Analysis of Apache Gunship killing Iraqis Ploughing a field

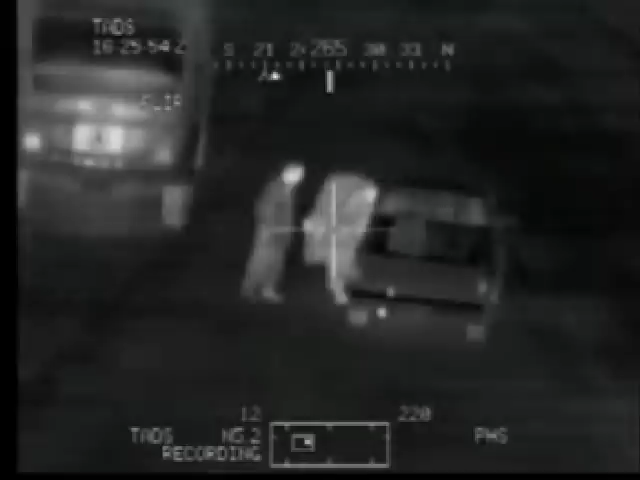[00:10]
Yeah, that's where that guy just stopped. He just went to his truck. Okay. Now he's running off into the field. See this? Yep.
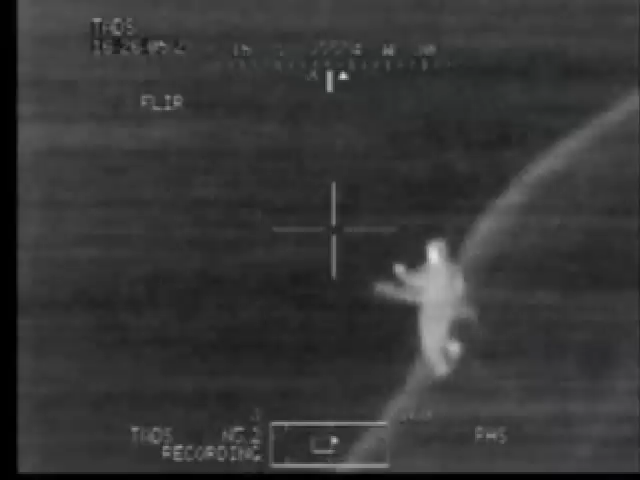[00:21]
I got a guy running, throwing a weapon. Smoke him. Those five seconds were all the evidence an Apache crew needed to kill three unarmed men.
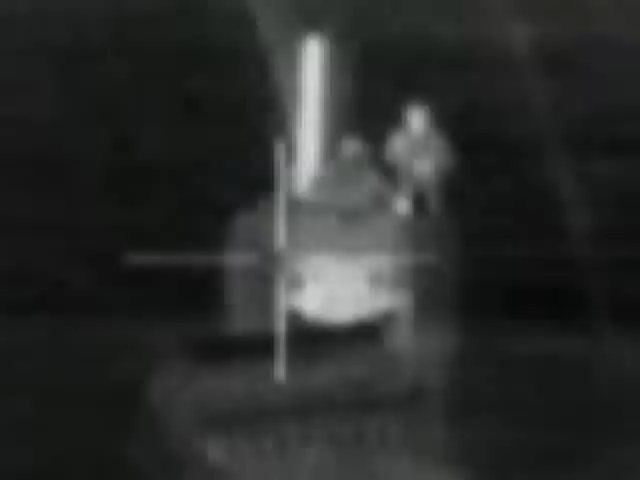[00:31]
This is gun camera footage from an Apache tank-busting helicopter in Iraq.
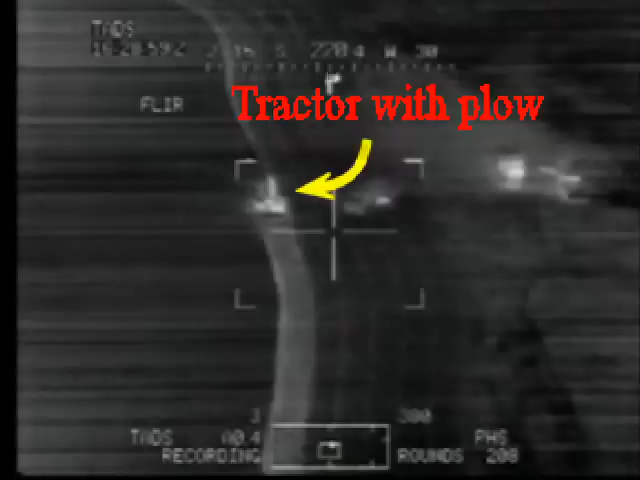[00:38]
This is a tractor that has been plowing a field. Although the footage is in infrared, it is not nighttime. The farmer has been managing to plow his field in straight strips. This means that there is enough light for him to see what he's doing.
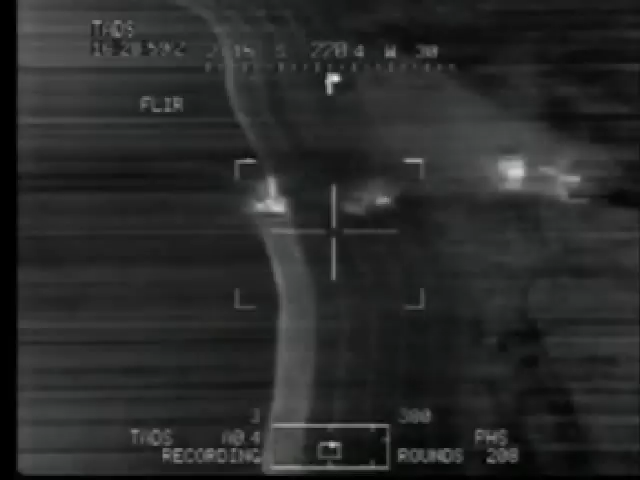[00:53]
The gun camera clock says that it's 16.30 Zulu time.
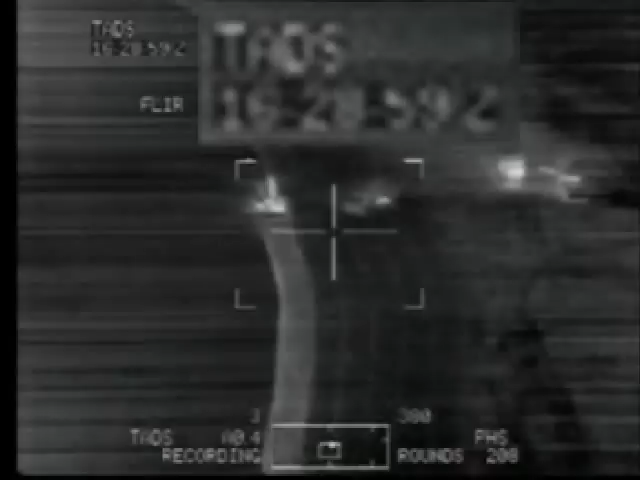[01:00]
That's about 7.30 in the evening in Iraq.
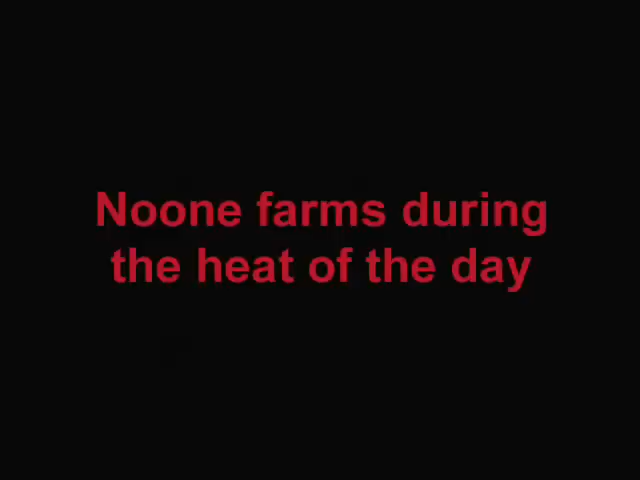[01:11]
Further, it is clear from the gun camera footage that the field is neither flat nor regularly shaped.
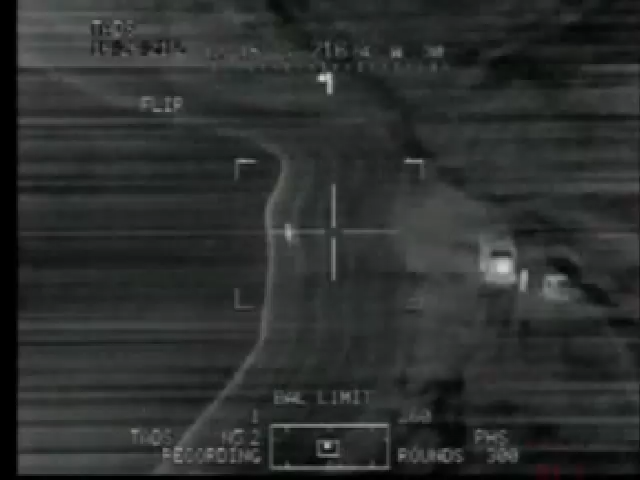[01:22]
There are further internal references within the gun camera footage that show that the field is not flat. Irrespective of perspective, vertical features are observatous vertical. The simplest internal reference for a vertical feature is a person standing up.
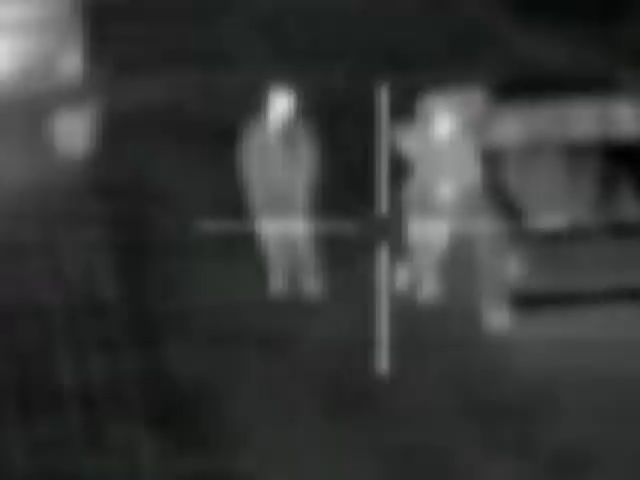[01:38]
It is also reasonable to assume, given that the helicopter is hovering, that the vertical crosshair of the gun sight is also a vertical feature. This is internally consistent, as when the gun sight is moved over an upright person, the two match.
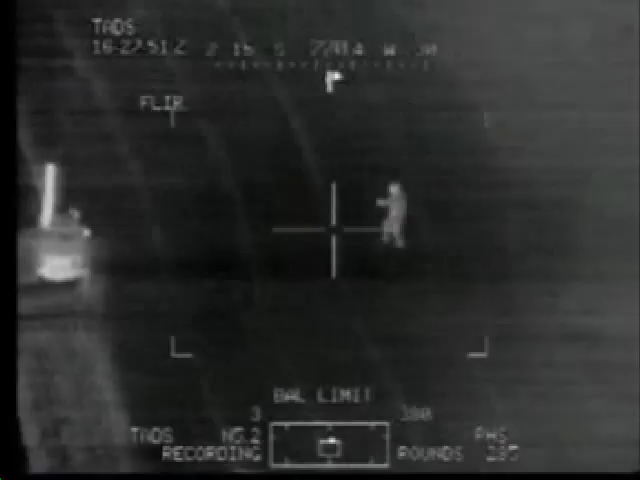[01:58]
When a man runs out to meet the tractor, it is again found that the upright of the gun sight matches the upright of the person walking,
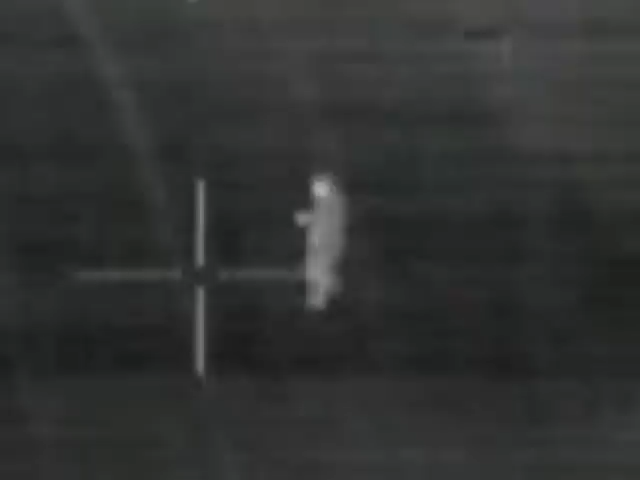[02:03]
with the exception of when he slows down to stop before the tractor.
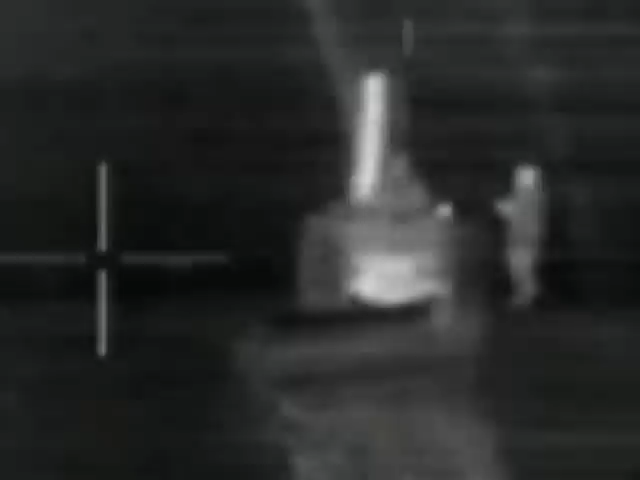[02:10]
However, when the gun sight is moved over the tractor exhaust, it is found that the upright of the gun sight no longer matches the upright of the tractor exhaust.
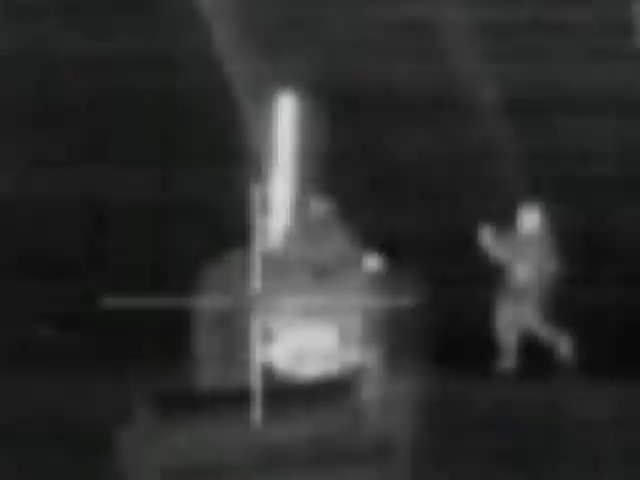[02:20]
This means that the tractor is parked on a slope.
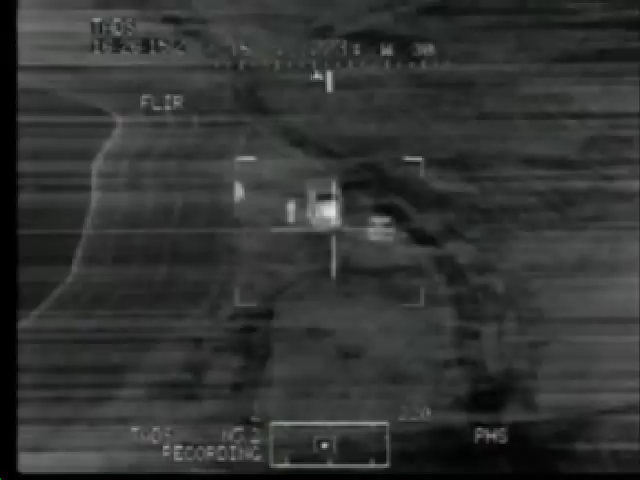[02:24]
Finally, when a man runs out to where the tractor is about to arrive, you get a sense of perspective that he is running up a hill,
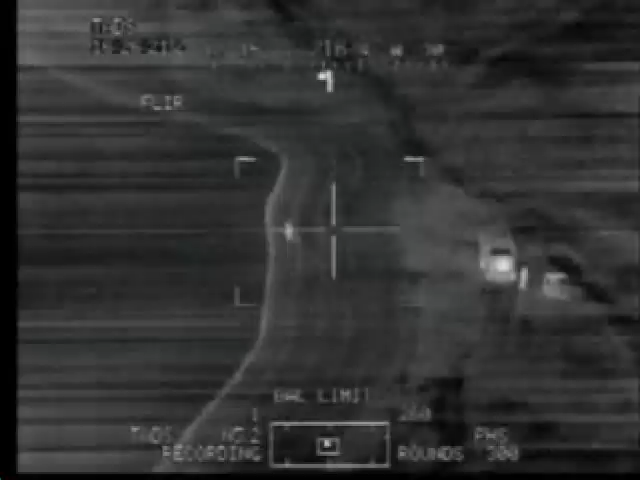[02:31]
given that the man is an internal reference for a vertical feature.
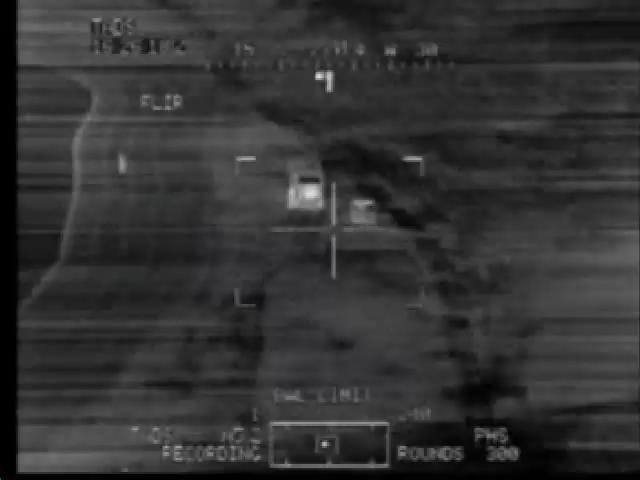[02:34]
Let's now look again at these crucial five seconds that cost these three men their lives. Initially, a man runs out carrying a rod-shaped object, up a slight incline and over the brow of a small rise.
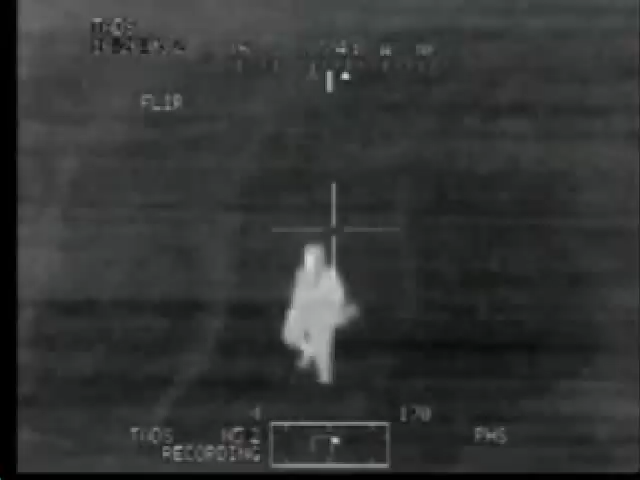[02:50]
This rod-shaped object appears fairly thin. It is wrapped in cloth and tied at both ends.
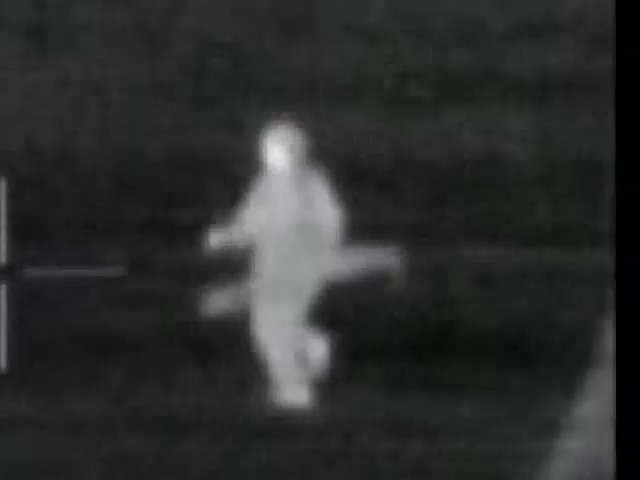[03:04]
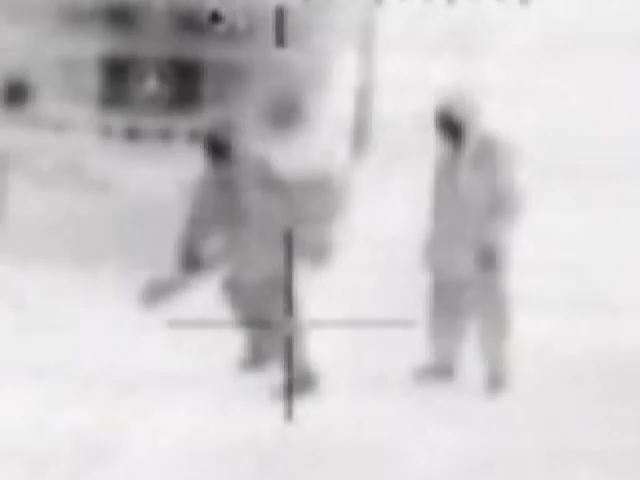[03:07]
The man moves like he is young.
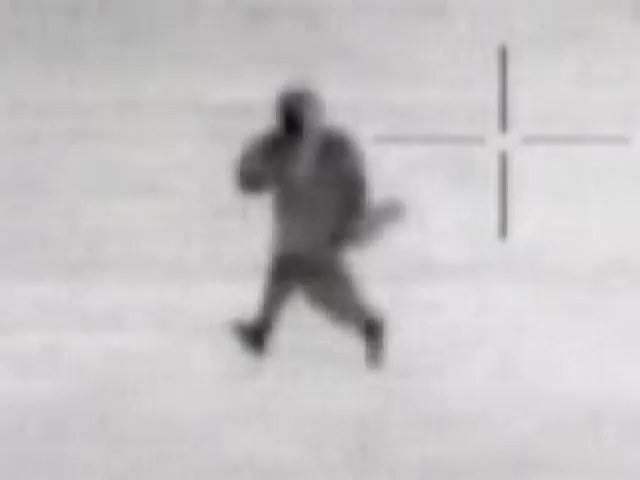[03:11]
The man runs up a slight incline and then over the rise of this incline to drop his rod-shaped object. When he drops the rod-shaped object, we see that there is a nice, warm handprint on the rod-shaped object.
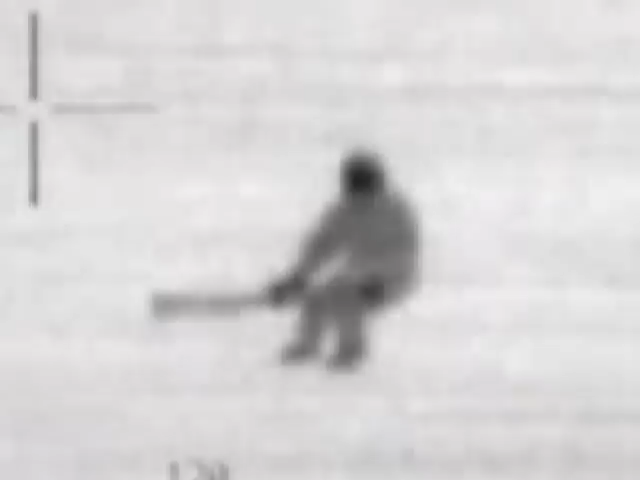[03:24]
In slow motion, we can see that the rod-shaped object appears to contain
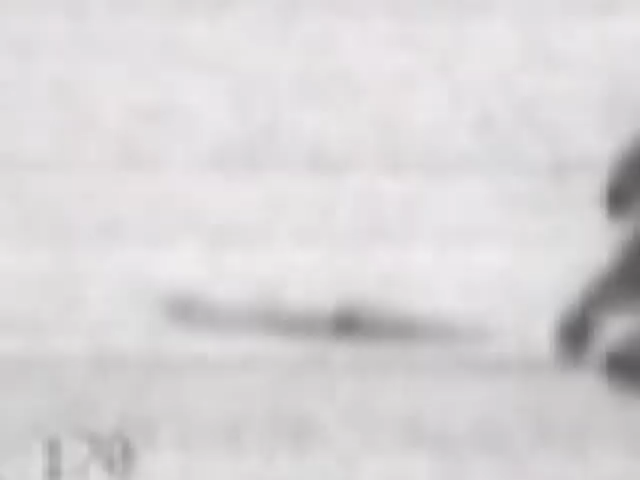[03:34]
a springy object that flexes when it is dropped on the ground.
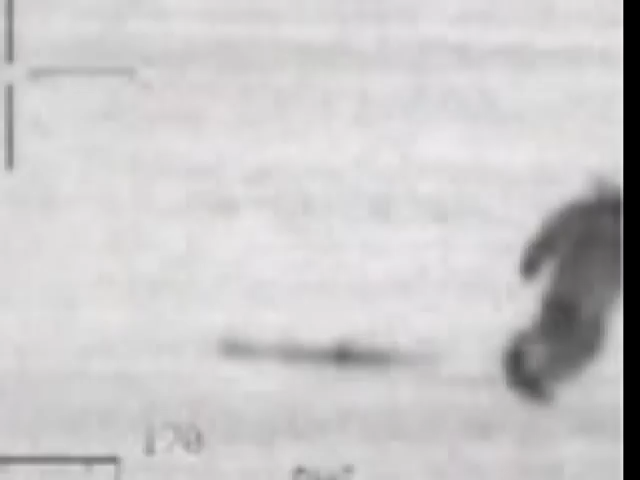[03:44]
Notice the similarity in mannerisms this guy has when he runs up this slight incline.
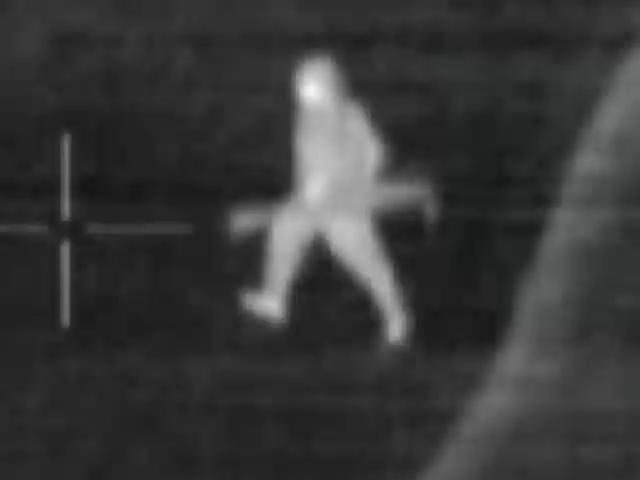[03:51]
First of all, when he drops his rod-shaped object. Secondly, when he runs out to meet the tractor driver.